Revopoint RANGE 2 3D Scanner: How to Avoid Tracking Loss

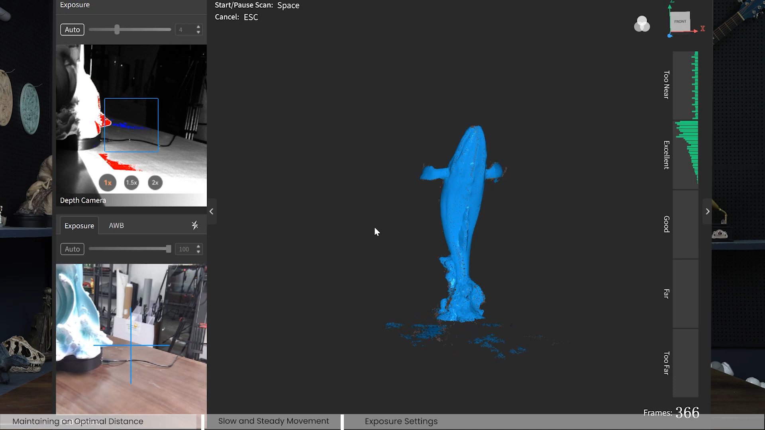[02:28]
whale is very complete and no error happens during scanning